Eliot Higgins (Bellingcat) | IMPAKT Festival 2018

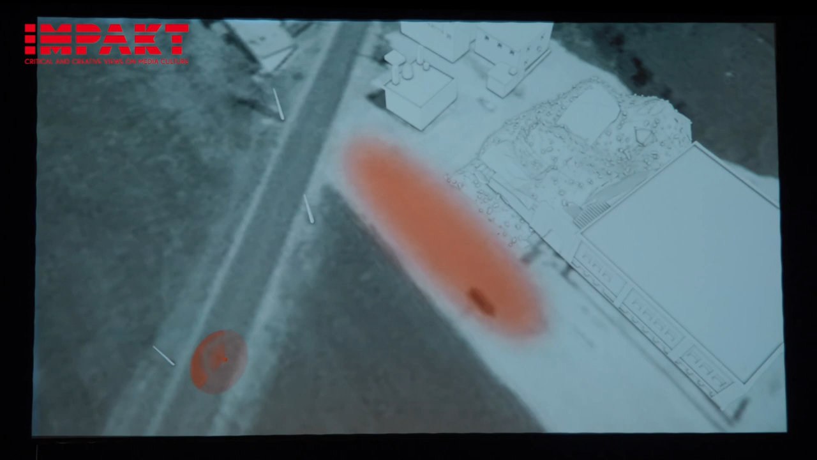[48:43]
After the first strike, people went outside, and as they fled, they were struck in the streets. The plane was monitoring the place. It wanted to kill everyone who tried to get out.